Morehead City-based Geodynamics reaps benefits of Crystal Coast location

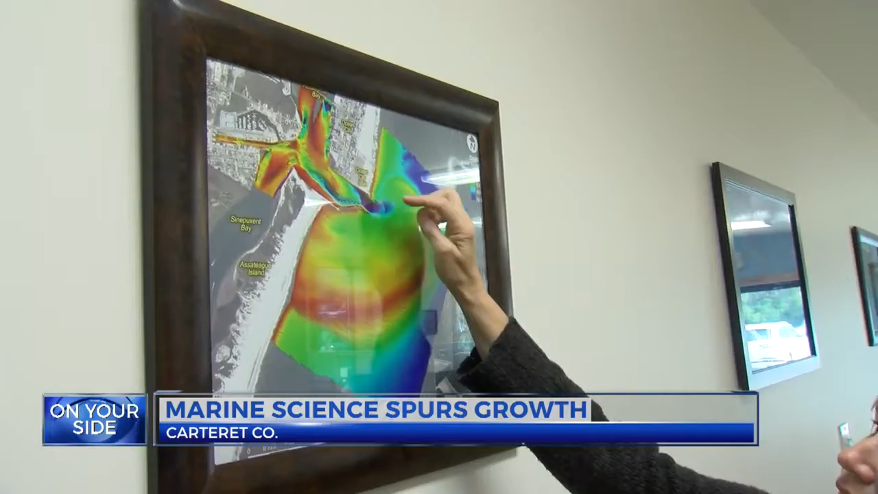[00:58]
And there, and on top of that, they probably do some dredging there. And it's not just along our coast.